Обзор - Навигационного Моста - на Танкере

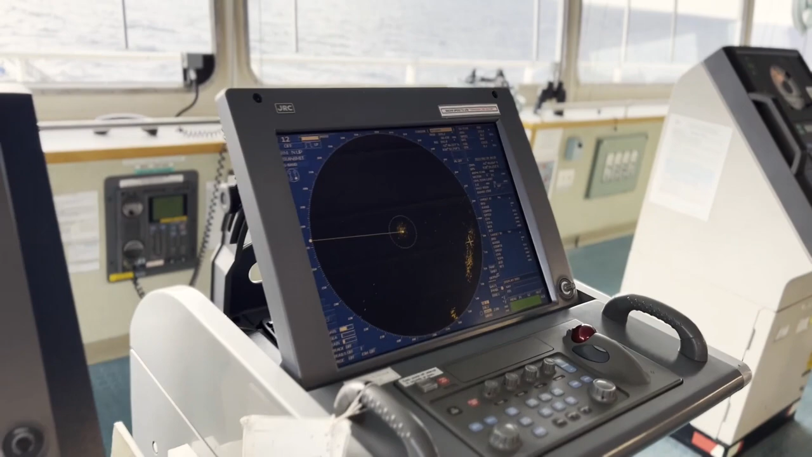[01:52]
Если у нас выйдет из строя их вниз. Радар предназначен для расхождения судами, захвата целей.
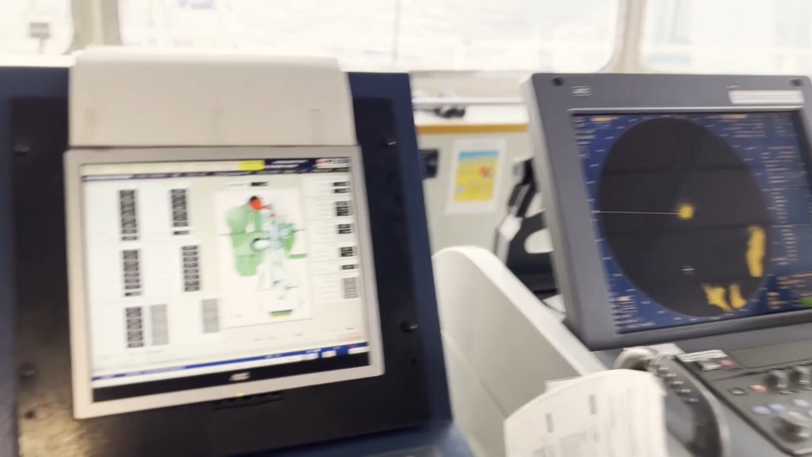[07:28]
Так как у нас мостик и вообще судно это повышенная опасность,
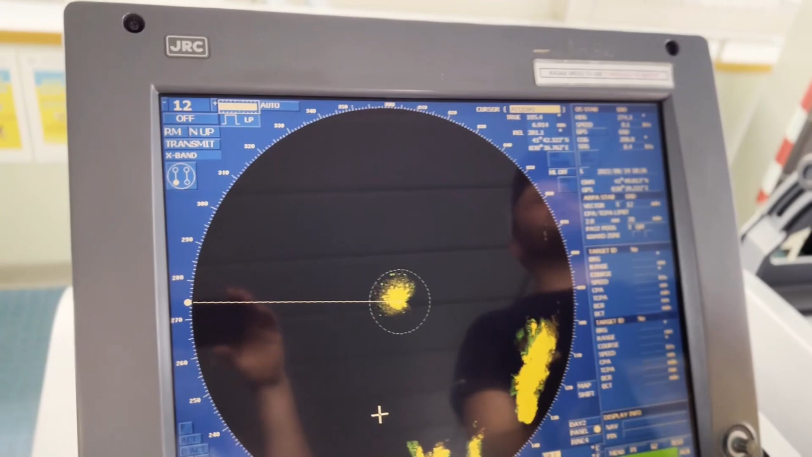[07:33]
и мы не можем обратиться так быстро к одному из сервис-инженеров,
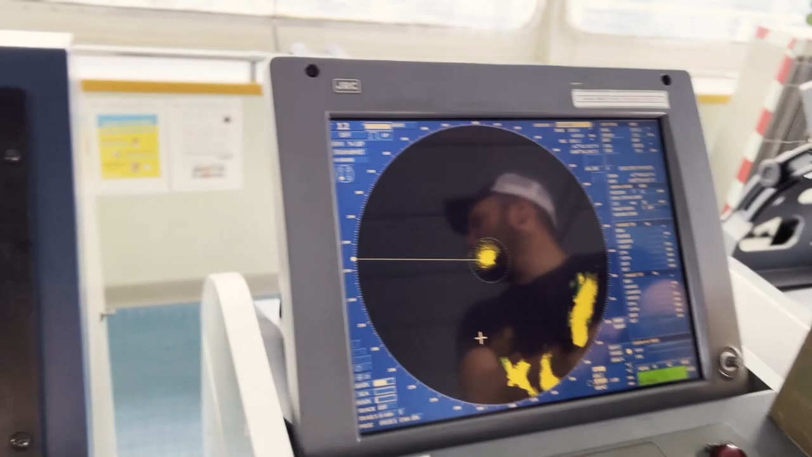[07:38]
или как дома все это быстро отремонтировать,
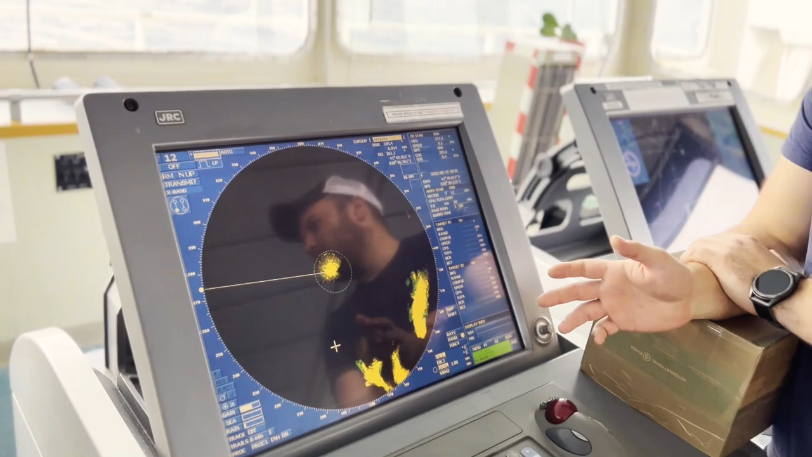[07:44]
здесь все оборудование дублируется.
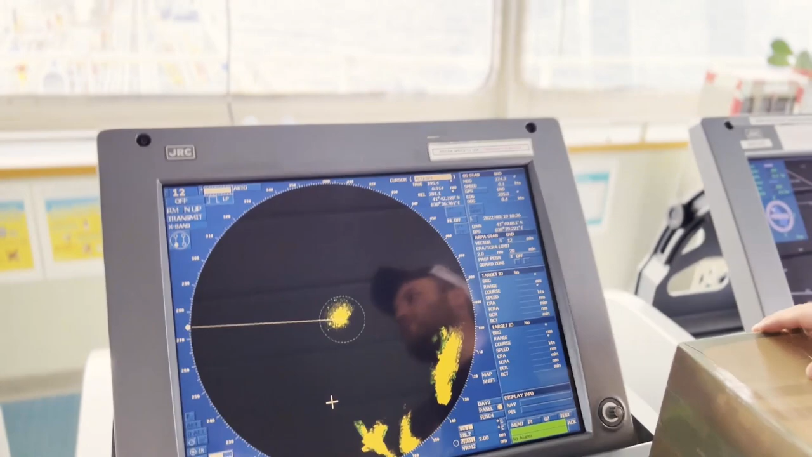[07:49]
Также продублирован радар и электронная навигационная карта. Естественно, вот эта коробочка сделана для удобства.